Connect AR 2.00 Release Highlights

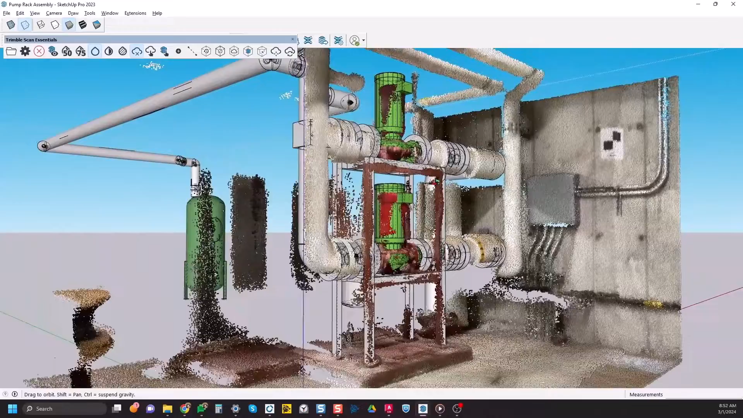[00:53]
That file can then be brought into whatever point cloud software you usually work with where you can use it to inspect or document your job site.
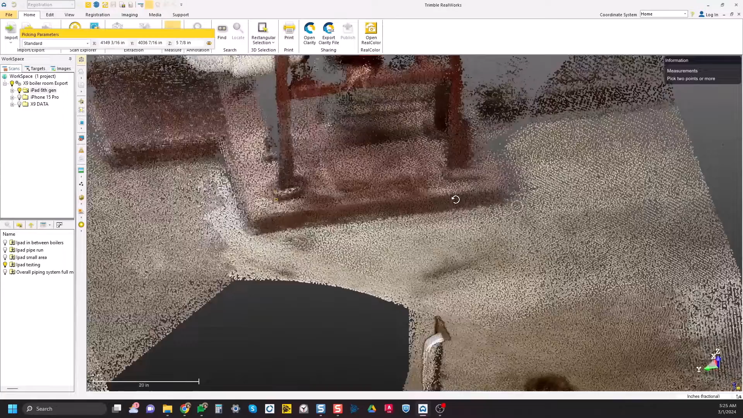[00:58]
So the next thing to talk about is actually not a feature in ConnectAR, but it's actually a big upgrade to our support for Navisworks that we offer in Trimble Connect.